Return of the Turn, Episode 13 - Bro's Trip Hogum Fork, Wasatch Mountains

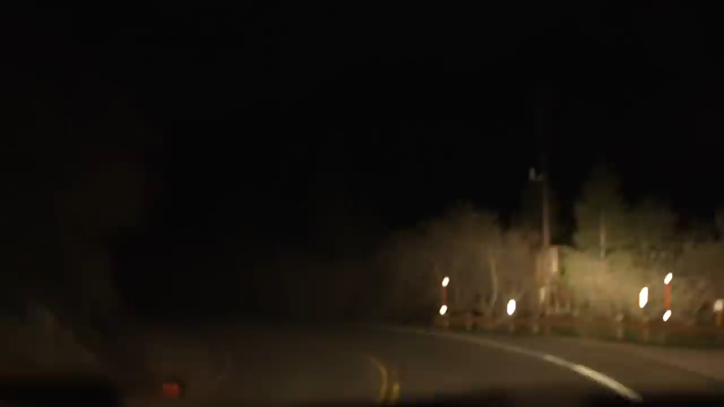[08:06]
we are going up to we're driving up Little Cottonwood and we're gonna go walk up to